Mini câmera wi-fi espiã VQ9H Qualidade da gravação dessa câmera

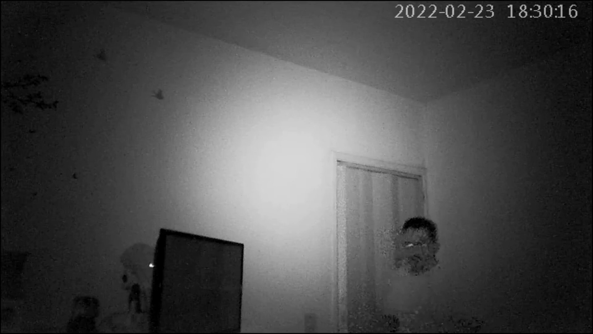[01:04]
colorido à noite, sem iluminação ativa o infravermelho Quer saber sobre essa câmera? Como configurar? Como comprar? Canal Marcos Matos e você sempre levando a melhor informação e sempre trazendo novidades para você Deixe seu like e comente no canal Marcos Matos e você o seu especialista Deixe seu like e comente Canal Marcos Matos e você Deixe seu like e comente no canal E aí E aí E aí